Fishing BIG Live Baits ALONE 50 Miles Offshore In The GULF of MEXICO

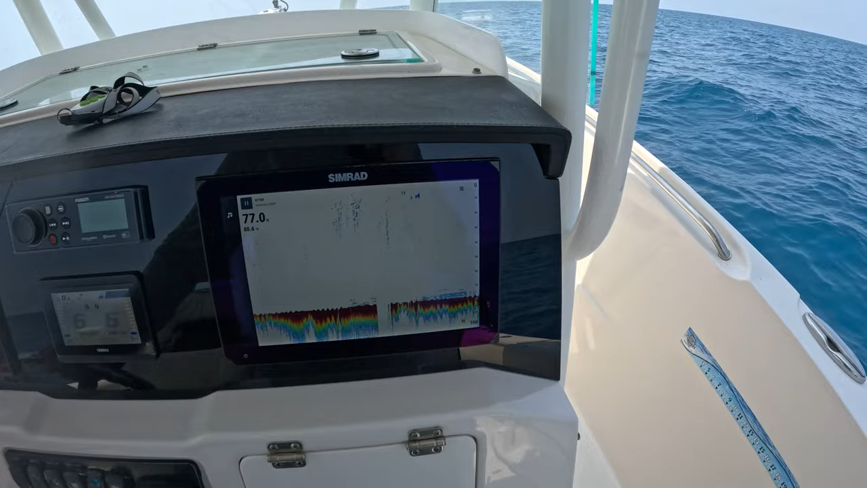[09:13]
i'm just marking some little stuff here so let's see what it is
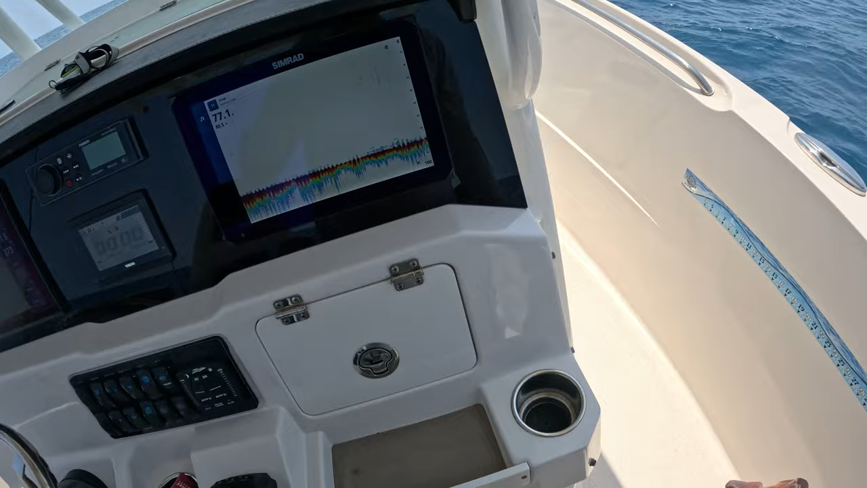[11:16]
looked like that we caught him on like absolutely nothing just like the smallest
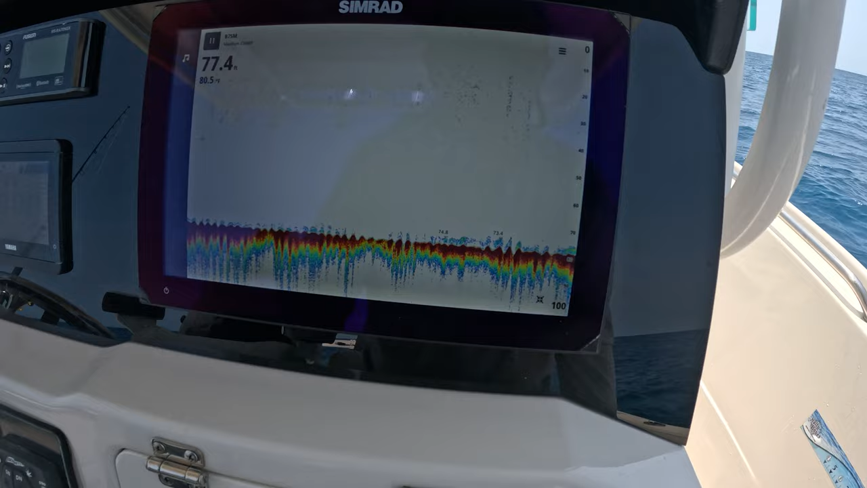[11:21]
On screen: depth 77.4 ft
amount of stuff so sometimes don't pass up bottom that looks a